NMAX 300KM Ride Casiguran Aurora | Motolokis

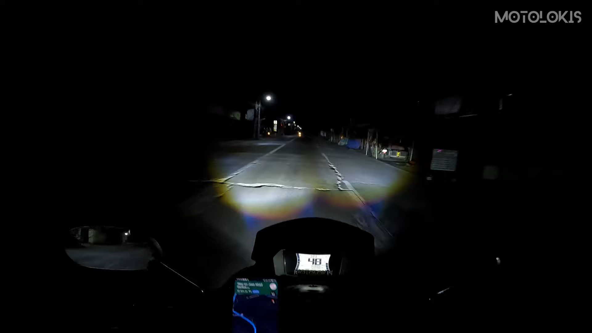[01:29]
Kanina nga sabi ko, papunta kami ng Cebu Tidal, saka siguro na Aurora. So first time namin dalawa, first time namin nila, first time namin babiyahe doon. Ganun kalayo, halos 6 hours and 27 minutes dito kay Google Maps, 278 kilometer.
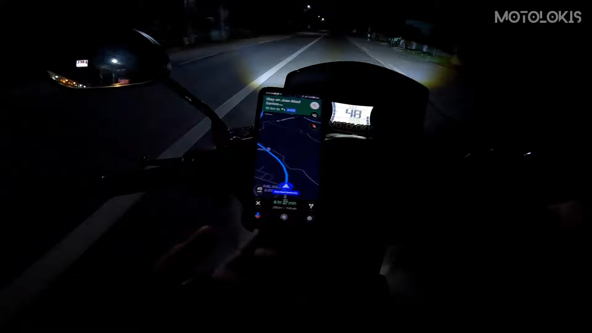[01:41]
Ngayon madilim pa naman, mga tol. Update ako mamaya pagka medyo maliwanag na yung araw at kung nasaan na kami, no? Simulan natin, 3:24 AM.
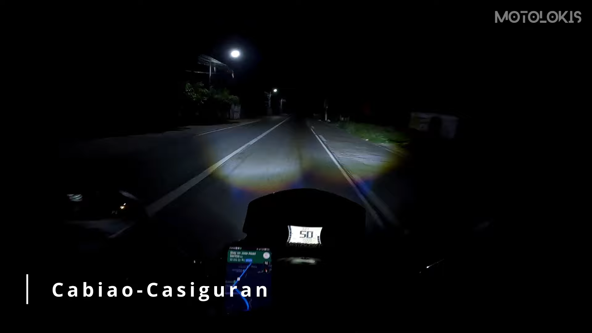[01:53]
Tignan natin kung anong oras tayo makarating doon, kasama na yung mga pahinga, kain, yan. Stopover. So yun, mga tol, ingat. Ride safe lahat. Ride safe. Parisal na kami, mga tol. Llanera, Rizal, tapos Pantabangan. Bali, plano namin Pantabangan. Stopover kami doon at para mag-almusal muna ng konti. Time check, 4:03 na. 4:03 na ng umaga. Halos 30 minutes na rin, no? Tama ba? Sobra na. Sobrang 30 minutes. Medyo hinahinay lang kami dito, gabi pa kasi.
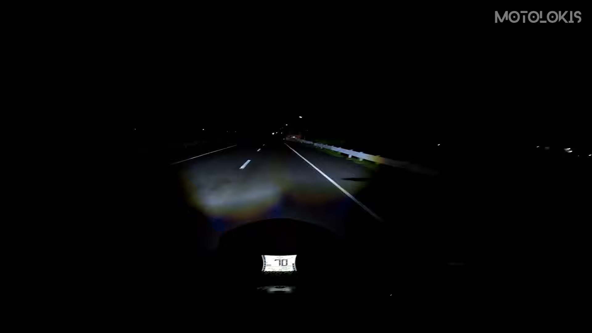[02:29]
Etong lugar na to, hindi ko naman nakabisado. Bali, nung last na pumunta kami kasi dito, madami pang ginagawa. Ginagawang kalsada, so ride safe pa rin, ride safe. Tamang 70-80 lang, tapos nakataas naman yung ilaw ko. Nakabukas naman yung ilaw ko. Ayusin ko yung maps ko. Dito? Saglit lang, love. Saglit lang to.
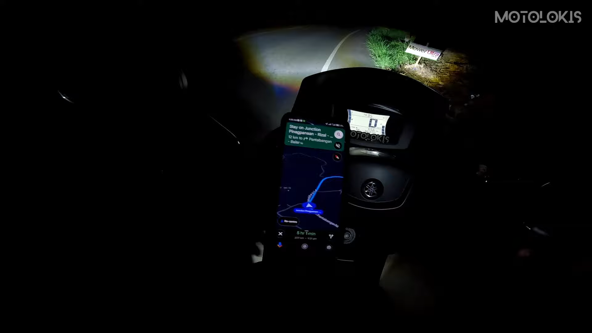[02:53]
Ayusin ko yung maps ko para nakikita ko yung kalsada. Tara. Ayan, mga tol. Para alam ko yung dadaanan, mga tol, kahit na may ilaw kami. Kikita ko dito yung daan. Sobrang dilim dito, panigurado eh. Ay, ganda ng buwan, no? Nasa harap namin yung buwan, quarter moon. Mas safe at nakikita ko yung daan sa unahan gamit tong Google Maps. Yes, pagka mga ganitong madidilim kasi, ganito yung ginagawa ko.
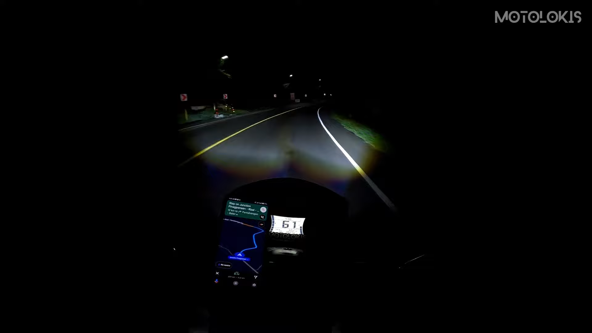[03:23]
Lalo na sa mga bundok, no? Diba, delikad?